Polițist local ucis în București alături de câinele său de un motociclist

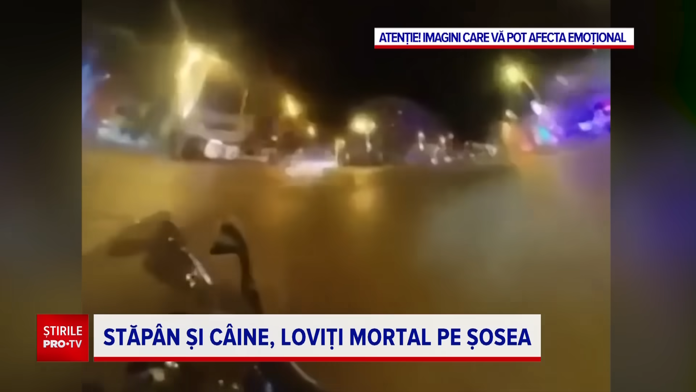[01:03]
15 secunde mai târziu l-a lovit pe polițistul local, iar prietenii săi au oprit ca să vadă ce s-a întâmplat.